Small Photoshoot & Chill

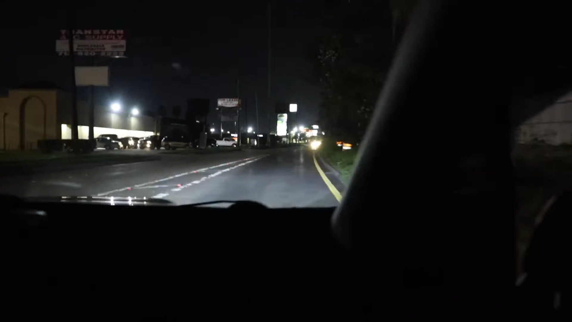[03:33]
Everything was going good, but that was a big-ass accident.
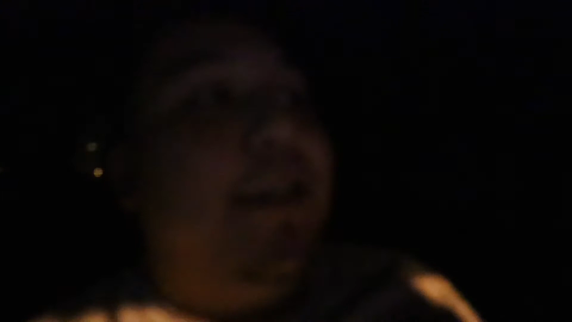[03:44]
Everybody had to exit the wrong way on the freeway. On the side.
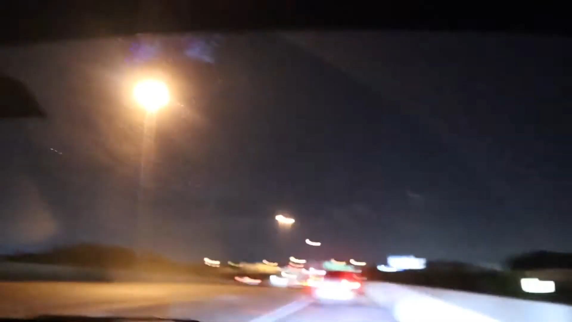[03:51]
A ver si... A ver si se hace.
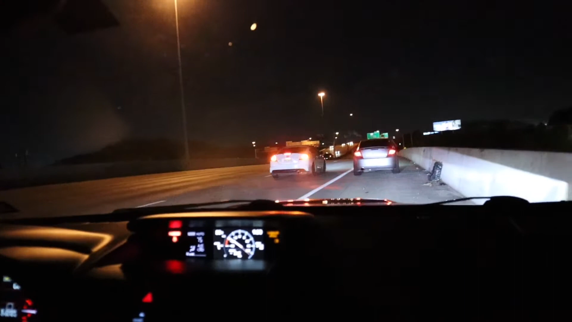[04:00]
Everybody just stopping on the damn side, look. Shit, well, hopefully we can run.